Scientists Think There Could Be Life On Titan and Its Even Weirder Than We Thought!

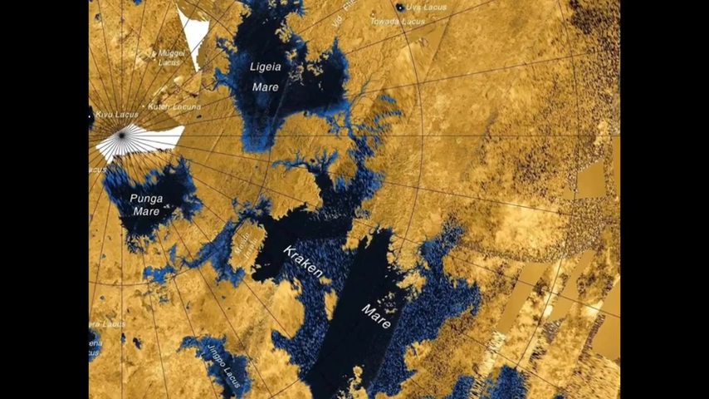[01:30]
Instead of being composed of water like Earth's oceans, it was revealed that the lakes and seas on Titan consist of liquid methane and ethane.